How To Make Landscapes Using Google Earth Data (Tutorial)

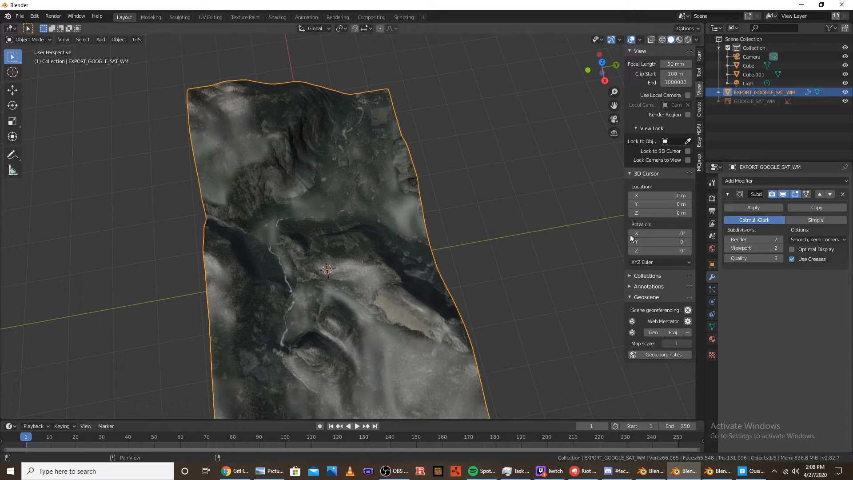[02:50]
Just to get a high resolution so it's easier to select it when we go into weight paint mode. And the next step is to go into weight paint mode.
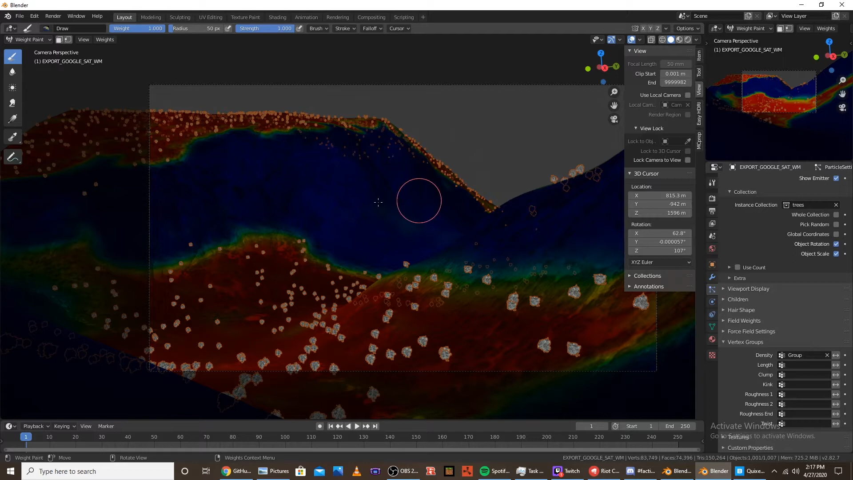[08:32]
So a good way to do that is just like see, click tab, and see like where you need it, and then click tab again, and paint where the trees are needed.